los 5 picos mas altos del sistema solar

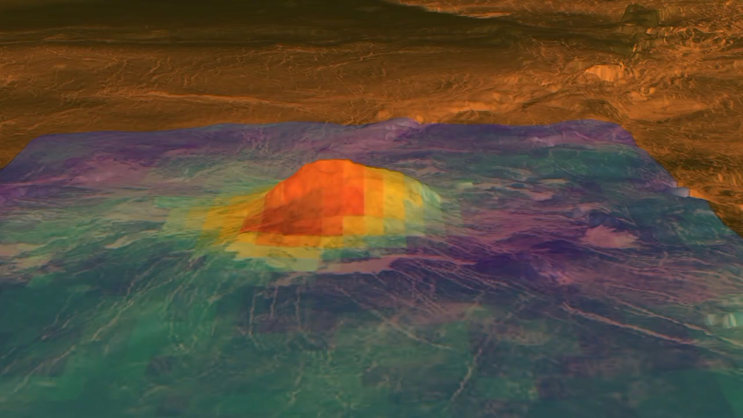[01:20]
Este pico se alza a una altura de aproximadamente 11 kilómetros